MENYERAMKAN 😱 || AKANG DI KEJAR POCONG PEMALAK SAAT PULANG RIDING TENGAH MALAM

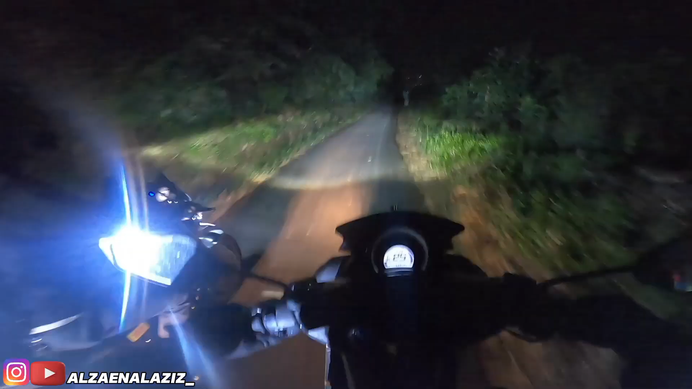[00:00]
Astaga, boleh. Apa itu, cok? Astagfirullahaladzim.
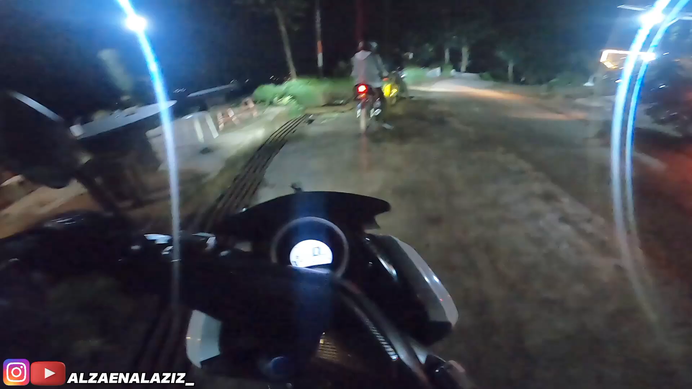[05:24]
Ayo gaskeun. Viewnya enak kan cuy itu. Yo. Oke guys, kita pulang.
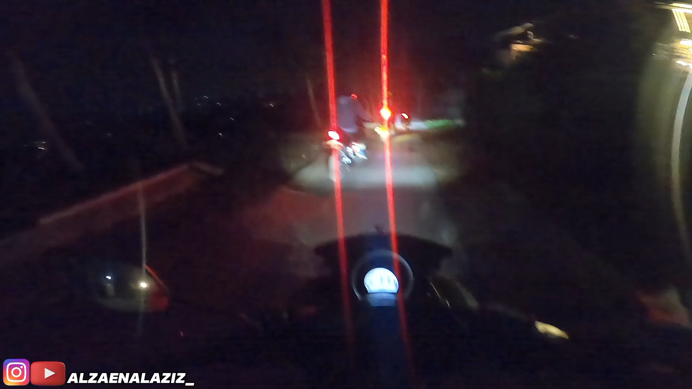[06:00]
Enakun view-nya tuh, kota Bandung terlihat di sini.
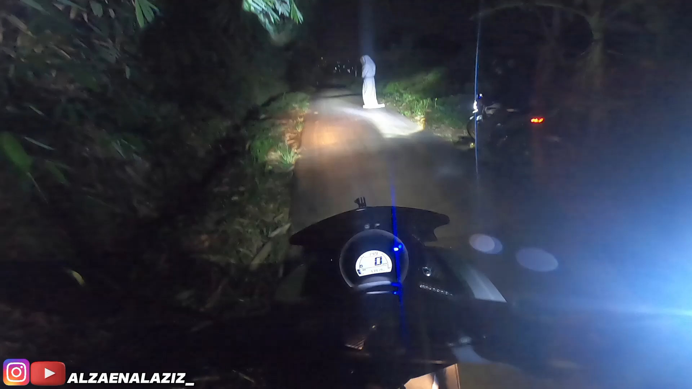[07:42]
Astagfirullahaladzim. Kalah ya bang. Itu apa? Cok. Tapi ini kalau gak salah pocongnya tadi cuy. Yang tadi kita juga lagi. Ya Allah ya Rabb. Kenapa ya benerin kita ya?
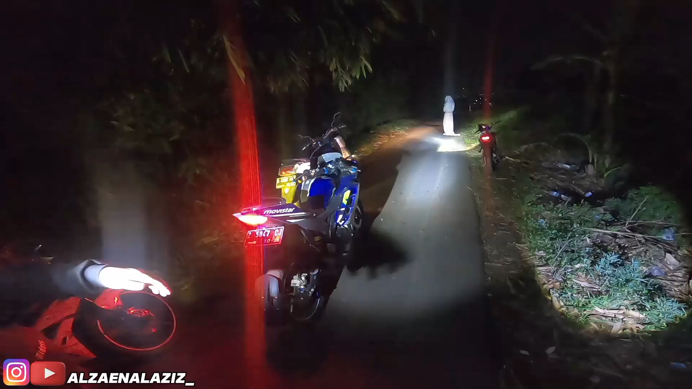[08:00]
Makanan anjing. Ini anjing. Kita gara-gara harus mandi kembang ini mah cuy, asli. Harus mandi kembang, cuy. Mana anjing goblok serem banget cuy itu, Dir.